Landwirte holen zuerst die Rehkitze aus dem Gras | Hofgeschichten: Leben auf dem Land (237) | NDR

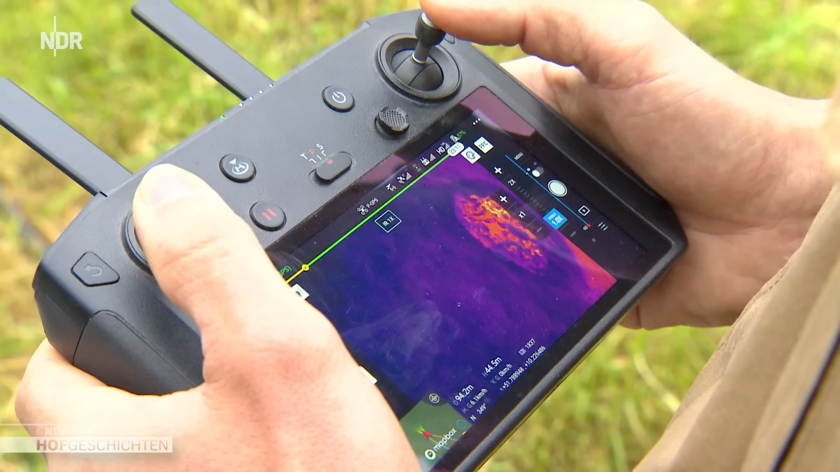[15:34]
Mit dieser Technik können die Kitzretter Wildtiere ausfindig machen, die sich im hohen Gras verstecken.
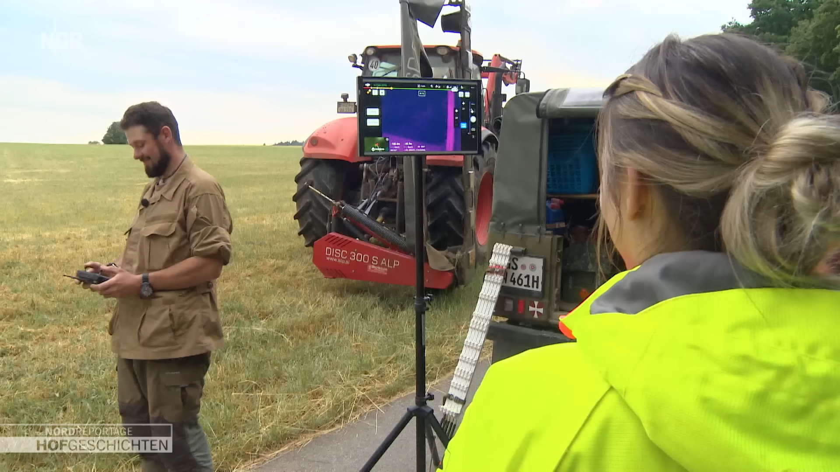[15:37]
Und jetzt schau mal da. Oh, guck mal.
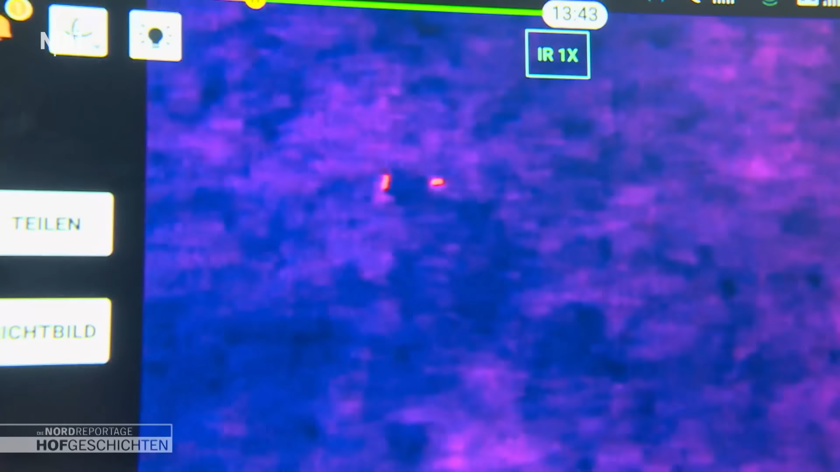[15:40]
Da haben wir doch was.
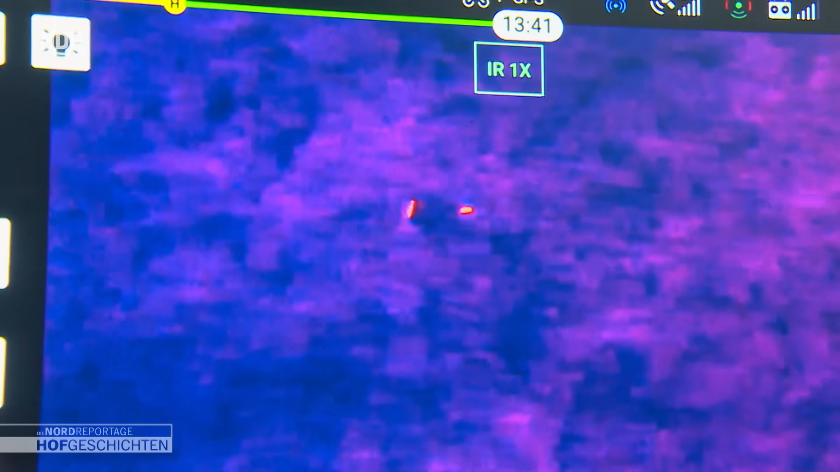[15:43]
Also das linke, würde ich wirklich sagen, das sieht aus wie ein erwachsenes Reh. So länglich und schmal, ne?
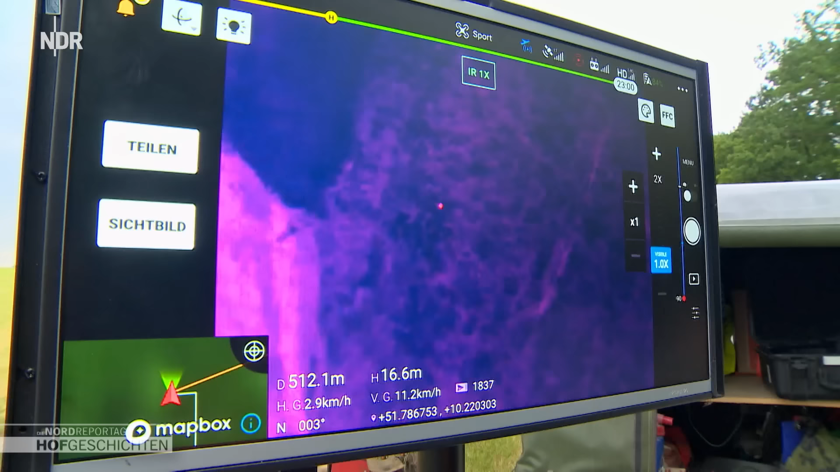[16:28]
Ich wollte gerade sagen, da ist jetzt was.